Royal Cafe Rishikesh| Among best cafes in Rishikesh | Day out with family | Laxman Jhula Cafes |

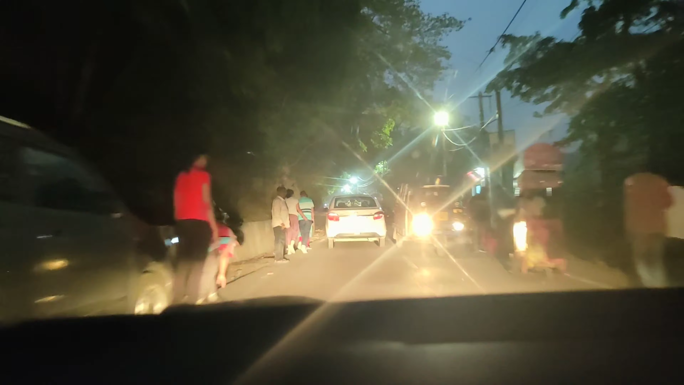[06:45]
लक्ष्मण झूला तो पहुंच चुके हैं और इतना ज्यादा ट्रैफिक मिला आज.